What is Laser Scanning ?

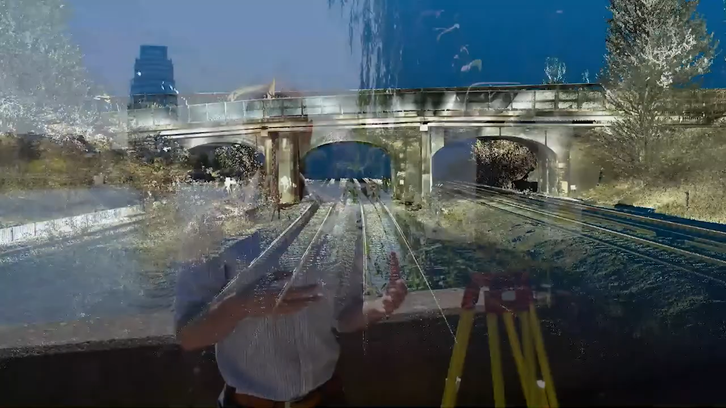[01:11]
The type of data it's collecting is called a point cloud because it's made up of millions or thousands of points, so it looks like you're in the environment but made out of all of these different sort of thousands and thousands and thousands of points.